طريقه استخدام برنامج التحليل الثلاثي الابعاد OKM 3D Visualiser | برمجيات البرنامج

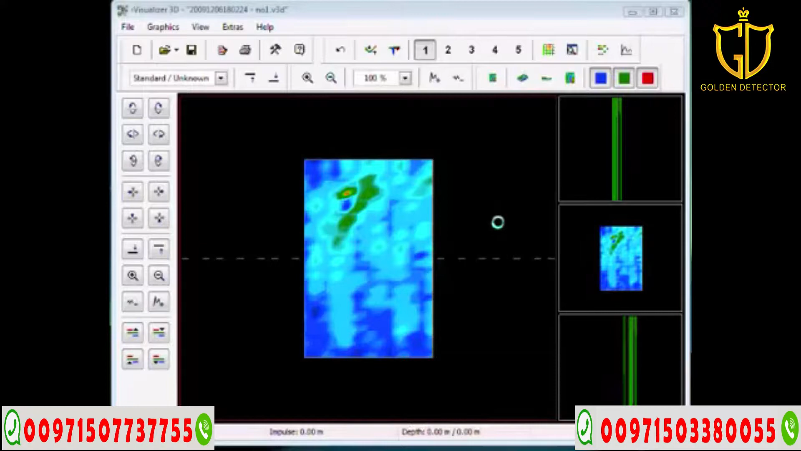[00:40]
And so what this is going to do, this is going to help everybody here, especially us here on the technical support side, who are trying to assist you and help you with your scans.
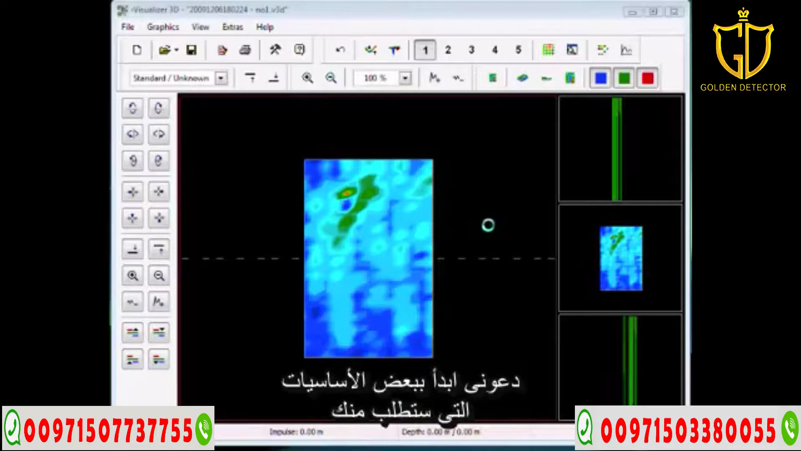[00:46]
So let me begin here for some of the basics that we're going to ask you to do. One, we're going to ask you for your different viewpoints. So over here, as you see, we have right here, this here is the perspective view, which is going to turn the object here at an oblique angle to look at it more or less like a 45. The button is right over here that I'm clicking minimize difference in height, maximize difference in height.
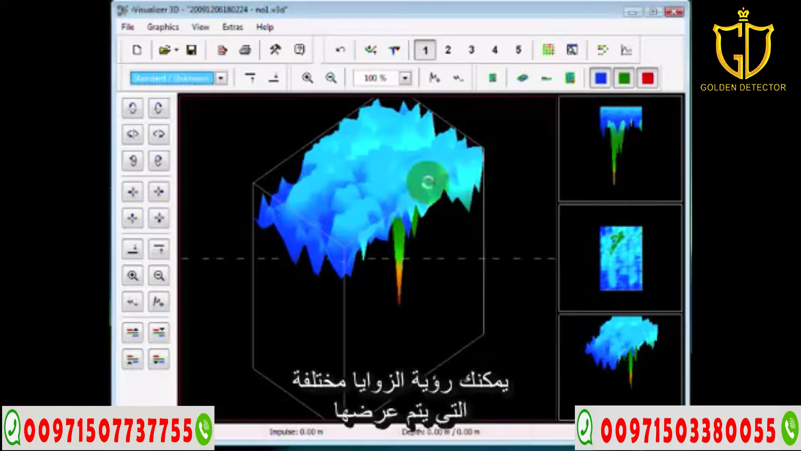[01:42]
So by using it this way, you'll be able to see in here and you can click into any one of these three boxes and you can see the different angles of which it can be presented at. Now, this is the perspective view. This is the side view. And this is the top view. All right. This can also be controlled by going control in here. Here's the control F1 perspective, control F2 and control F3. Your crosshairs are F2 and your wireframe is in the F3.
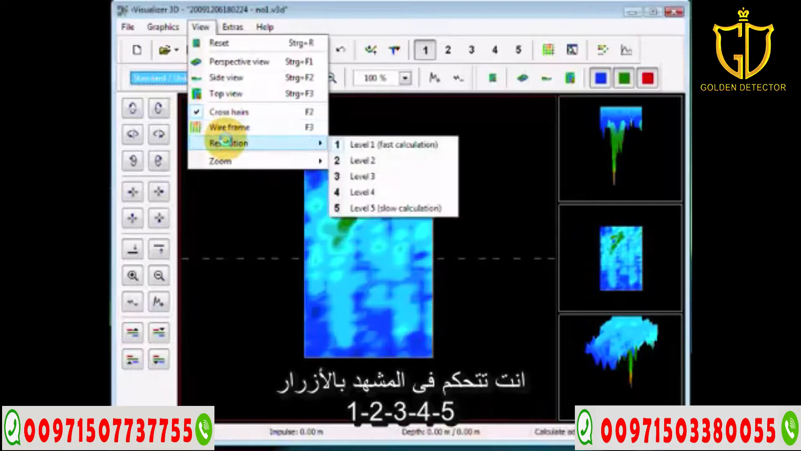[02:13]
Of course, your resolutions are by the number keys 1, 2, 3, 4 and 5. So the main thing here is what we're going to do is so that you know how to basically get a view like we're going to explain.
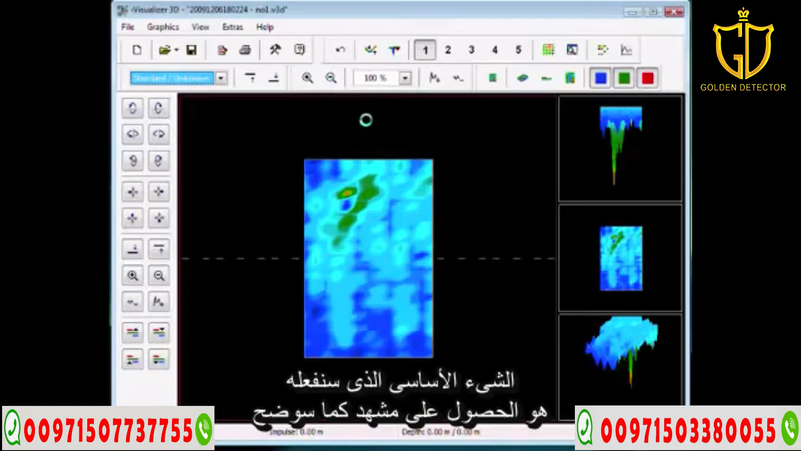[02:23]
Because just by clicking your mouse, you can drag this all over the place. You can spin it, you can turn it sideways, looking from the top, bottom. And this is just by clicking the mouse, you can get these different angles. Or you can reset it. This is your reset. Put everything back to normal the way it was originally.
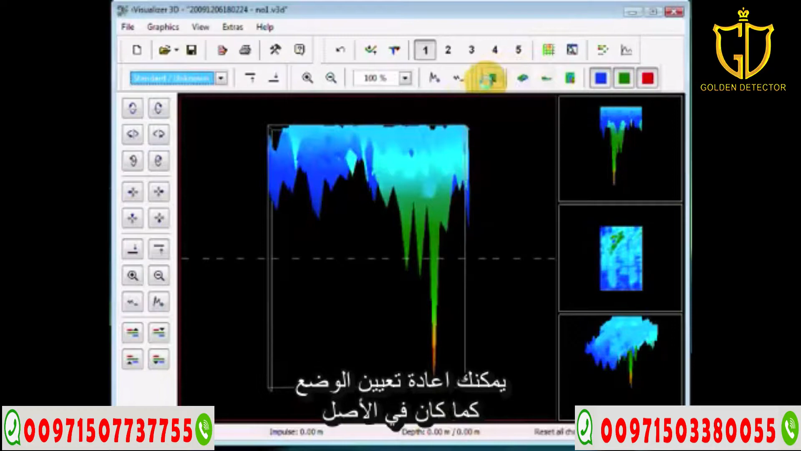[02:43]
Or go back to top view, which doesn't change any settings. It just changes your view. If you make a change, there is an undo button. And then we have our interpolation button. And what this does here is it says I'm going to go through and start to clean off some of the miscellaneous in your scans automatically.
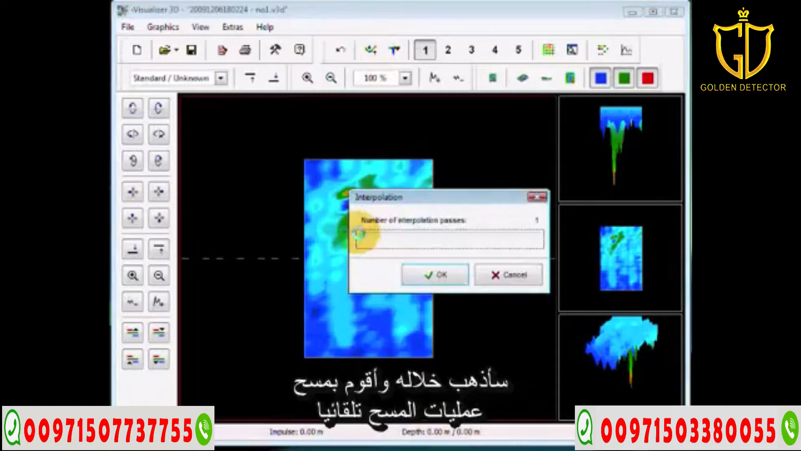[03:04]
And we don't highly recommend, I don't myself highly recommend you use it, though it may be a useful tool depending where you are and depending on your soil. Everything with the Visualizer 3D and this equipment depends on the soil. As like any other geophysical equipment, the soil is what's going to determine the functionality.
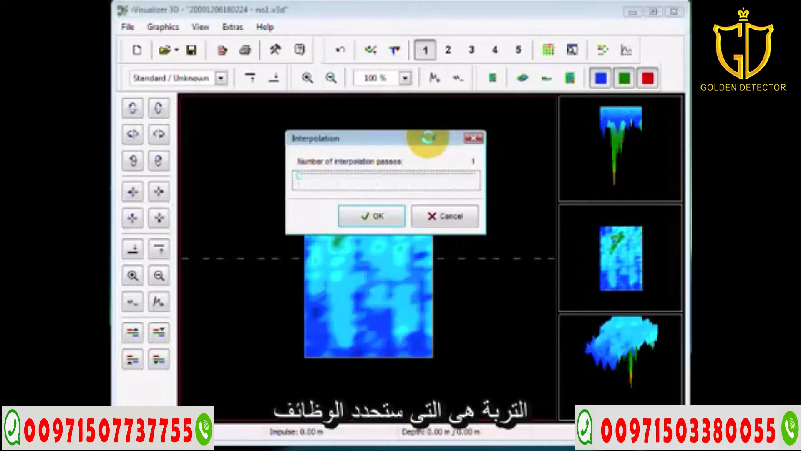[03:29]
Okay. Let me cancel that. And then if you have a signal error, let's say I have an error right here at this point. And I say, for example, I had an error there. I could come into here and I can correct the value under the crosshair only. Or I could say, let's be automatic and correct everything.
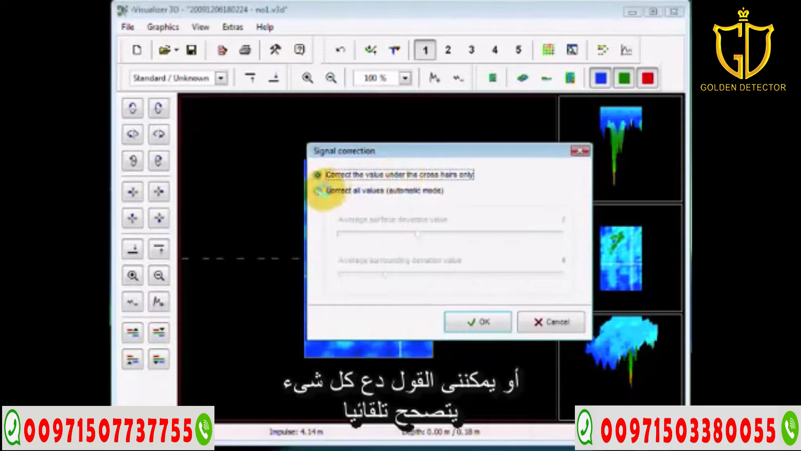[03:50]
Again, I don't recommend you using any of these until you have more experience and you understand how to manipulate around the software. What we do recommend and very highly recommend
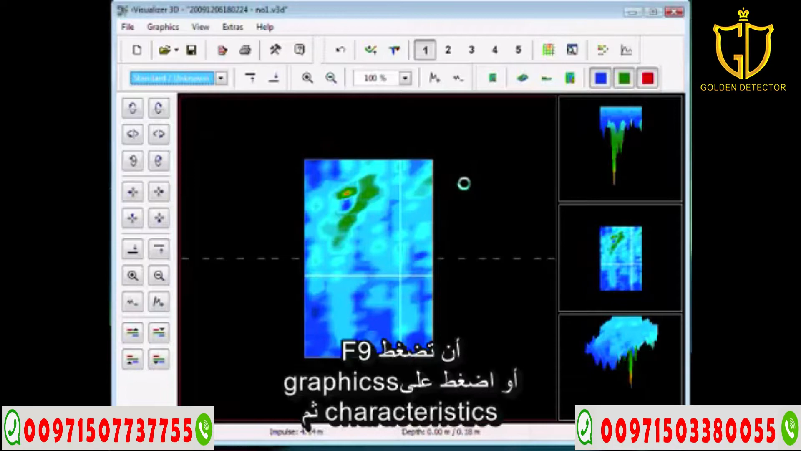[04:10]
is when you make a scan that you push your F9 key or you're going to go into graphics and then characteristics. This is your most important function. And the software is even going to ask you, we don't have any data on this.